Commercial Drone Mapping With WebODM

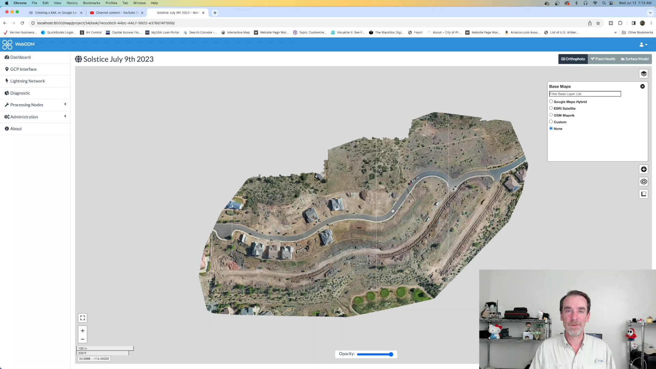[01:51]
That's our flight area, and that's part of what we use in our presentations for before and after orthomodels, or orthomaps, I should say. So we can zoom on in here and see what's gone on with the construction.
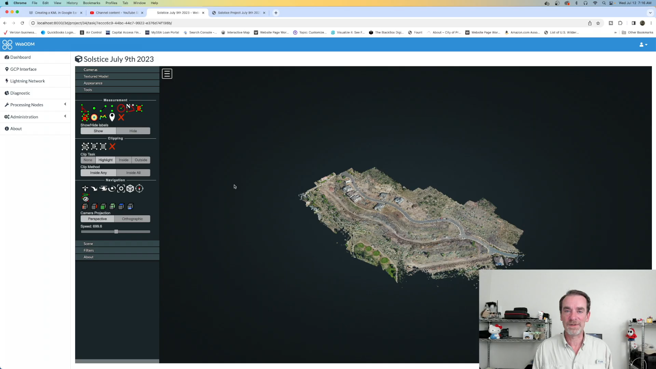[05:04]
But when we're generating our orthos here in WebODM, the particular setup that I'm using also generates the 3D model. And as we zoom in, we can actually see the point cloud. We can see our points.
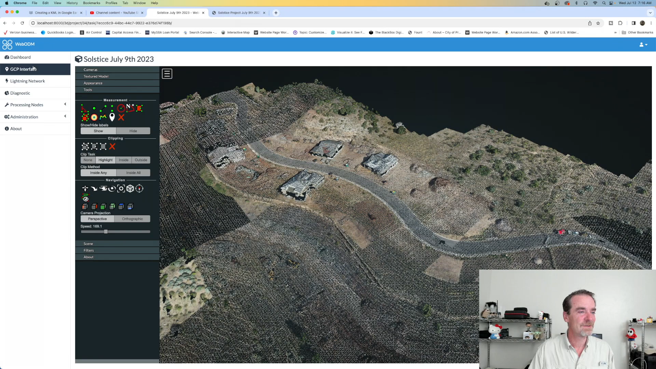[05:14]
And we can actually just go up to the textured model so that it looks more like a model. Now, I have rendered these and uploaded them to Sketchfab. And they're just not as quality as, let's say, doing something off of Metashape or a Pix4D. But it does give people a very good idea of the overall job site. So these 3D models, I am not sharing with a client. I am instead using another process for those. We don't have a lot of clients asking for 3D models, to be honest.
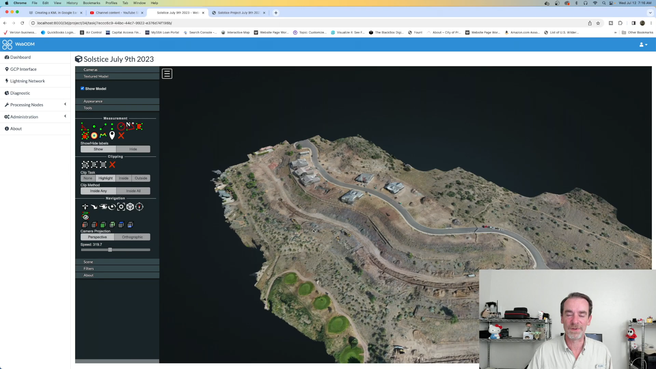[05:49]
We do have a lot of people asking about the orthos. And that might be the case where you're working as well. So we can play with some flight paths in this, play around with the filtering of this. We can also show where all of the cameras were that took this. And I zoomed right past them. But see all these little cameras floating in the sky? Those are all the points where my Mavic 2 Pro